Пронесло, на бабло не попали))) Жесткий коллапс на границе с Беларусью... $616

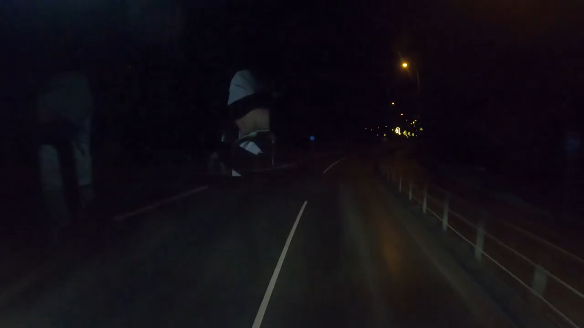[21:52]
что интересно, вот за это расстояние, тут километров 60,
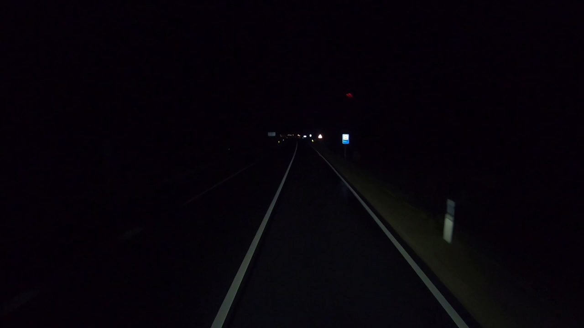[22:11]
вот первая машина, которую я вижу, вот первая фура идет навстречу.
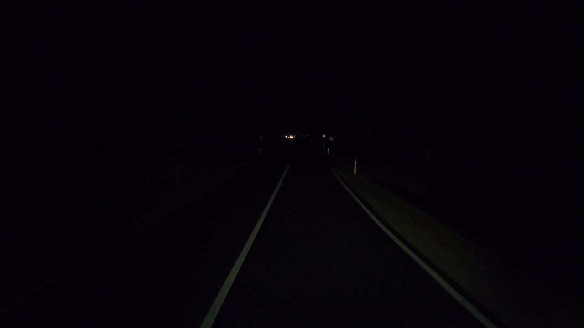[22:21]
Никого не встретил, вообще никого. Ни маленьких, ни больших, никаких. Латыши встречают.
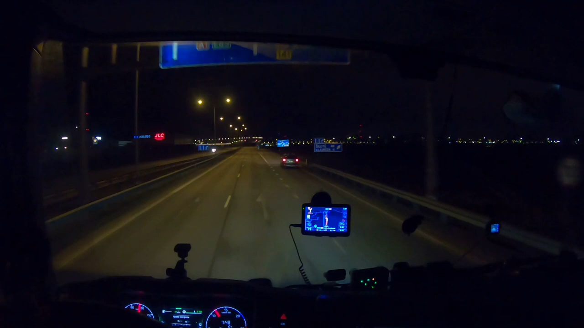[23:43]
Да, Вильнюс. Вернее, Каунас, Вильнюс. Вот нам в том направлении. 300 где-то 50 километров. И граница будет. Какая-то развязка симпатичная. Яркая такая.
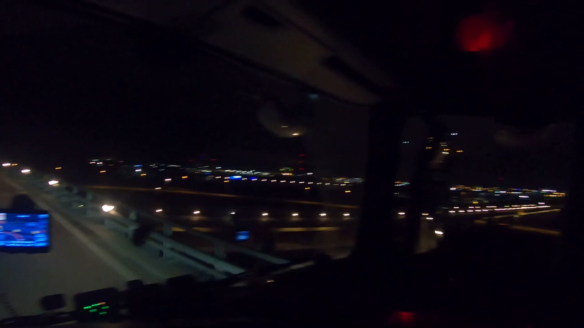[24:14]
Клайпеда, Клайпеда. Дымит, что ли, тут предприятия какие-то. Автобанас прямо на границе. Я извиняюсь, но может быть... Просто так интересно звучит. Центрас. Как в Казахстане там облысы, районы, так и здесь. У каждого языка свой...
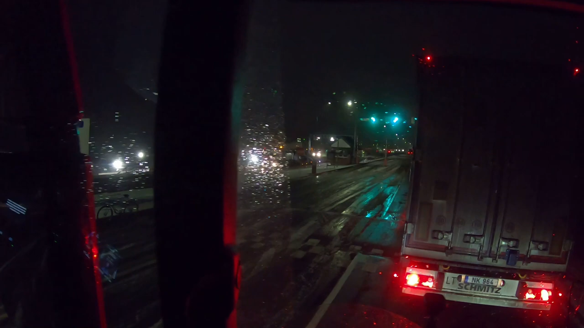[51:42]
Что-то не пойму я вот этого автовоза, почему-то погранец развернул, что-то он к нему сходил, и он его развернул. А почему? Может, он без этой, без регистрации заехал, без колейки?